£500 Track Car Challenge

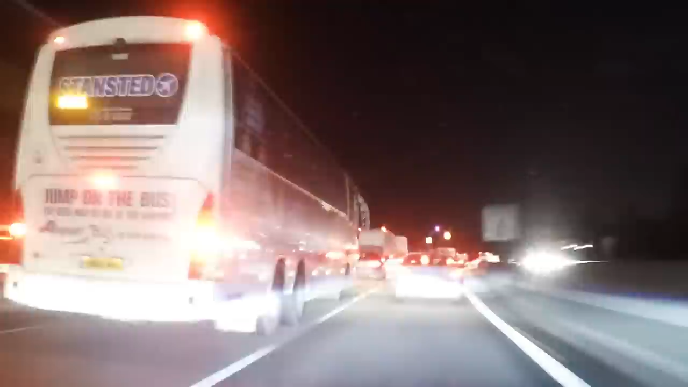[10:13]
There it is. There it is. And there's another MX-5 as well. Oh my word. Oh my word.